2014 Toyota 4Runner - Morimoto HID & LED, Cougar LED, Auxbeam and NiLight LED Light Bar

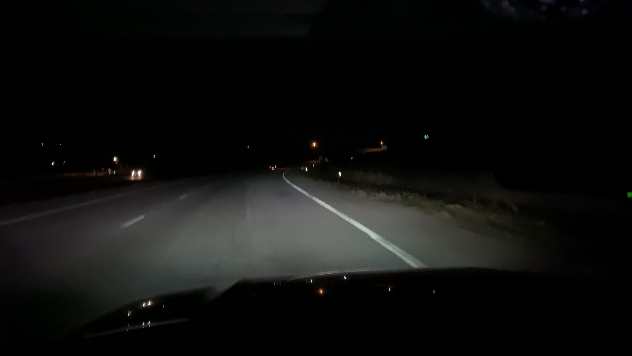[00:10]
welcome back to the channel guys we checked out my other video you know we're doing a lighting series so by now if you haven't watched already I have my Tundra our Tundra lighting videos up showing the rigid light bar and then the headlight revolution bar with the OEM LED headlights in the rigid fog lights and just to recap on this we have HID low beams or Morimoto H11Bs we have 9005 Cougars LED
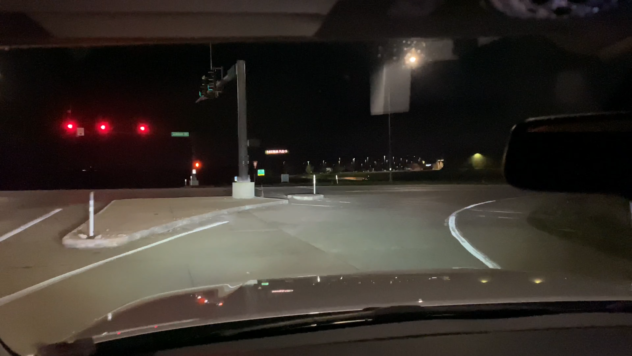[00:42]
replacement high beam bulbs and we have the Morimoto LED replacement housings full replacement housings so what we're going to do now is I'm going to take you to a tree line and we'll be about 200 feet away from it give or take and I'm going to show you how all this light performs at 200 feet so I'll shine both light bars in my previous videos if you haven't seen those check those out I have a aux beam
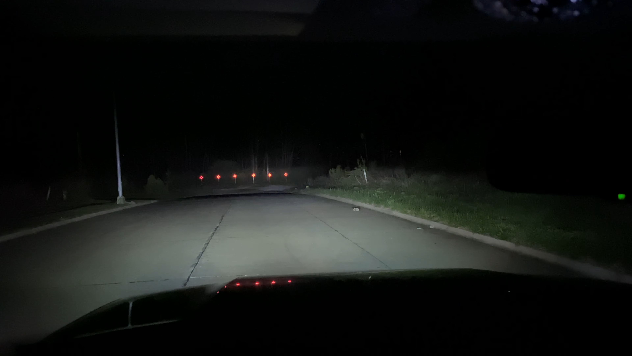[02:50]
and they're shining basically that whole tree line up here that whole thing's lit up here so now I'm gonna turn these off and we'll turn on the first light bar
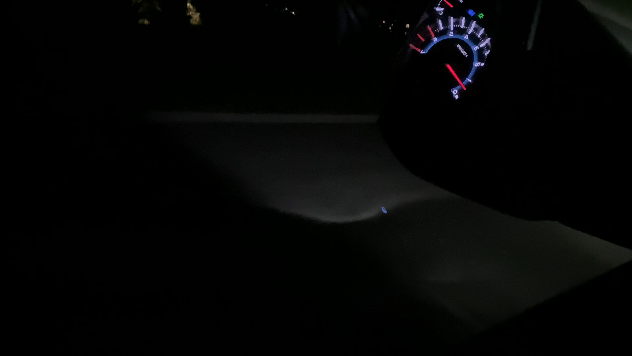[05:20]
it kind of shines the ditches for you already which is pretty cool that's really nice uh a lot of headlights don't do that and the fact that you're losing your fog lights when you have your high beams on that is very helpful seeing deer because it bait it really shoots right in the ditch and we're going to test the foreigners uh turning radius here